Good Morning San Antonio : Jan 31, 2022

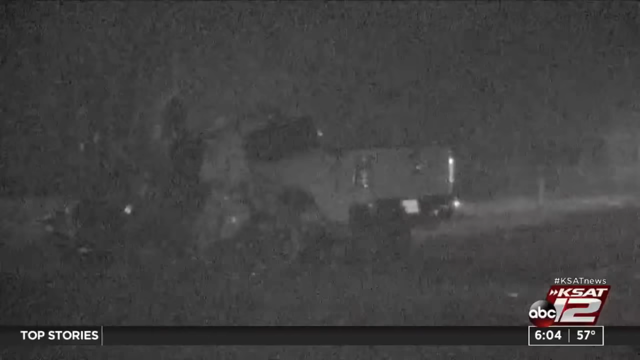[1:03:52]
Now he's out over there on the southwest side of town near New Laredo Highway. We can see that this looks like a vehicle that's definitely involved in some sort of crash. Very dark out there, but we can also make out some road flares and some flashing lights out in the distance. Not sure if anybody was seriously hurt. Of course, we're hoping to get some information on the situation, and we'll let you know how that develops as a morning does go on.